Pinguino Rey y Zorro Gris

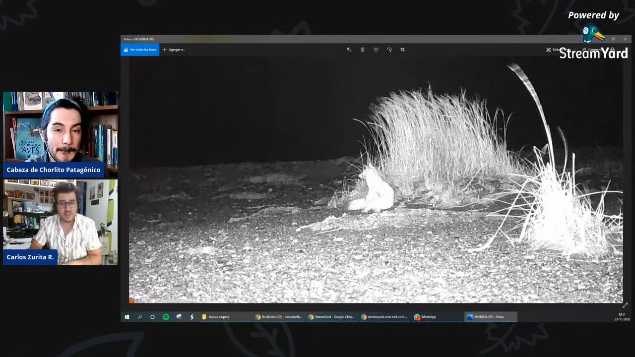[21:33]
y esa cámara está a 100 metros de la colonia o sea, ese zorro fue, está registrado y a 100 metros de la colonia y este registro que tienes acá es a...
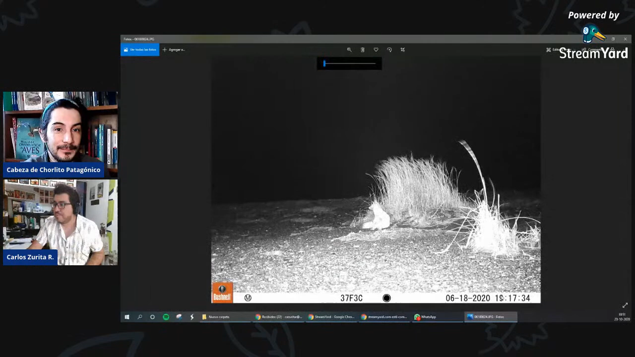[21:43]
no, aquí no está bien puesta la hora o sí, está bien puesta la hora porque recordemos que ustedes saben muy bien que en Magallanes a las 5 de la tarde de repente ya no hay lupo ¿cachai? así que ahí está bien puesta la hora pero este zorro estaba a 100 metros de la colonia ¿ya? Acá tenemos, bueno, otra fotografía que fue tomada casi a las 4 de la mañana ¿cierto?
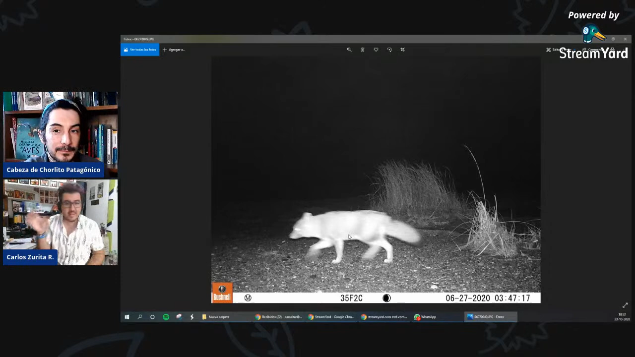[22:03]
en este caso esta cámara es distinta porque esta cámara trampa está puesta mirando no como los turistas que van y miran hacia la bahía ¿cierto? en este caso es al revés está mirando desde la bahía como mirando hacia los turistas ¿cachai? entonces en este caso ustedes ven al zorro que va de derecha a izquierda en este caso en la posición de la cámara la colonia está a la izquierda por tanto este zorro está aproximándose a la colonia ahora digamos ¿a qué va un zorro a la colonia? a mirar no por eso entonces le llamamos a esto un intento de depredación ¿cachai?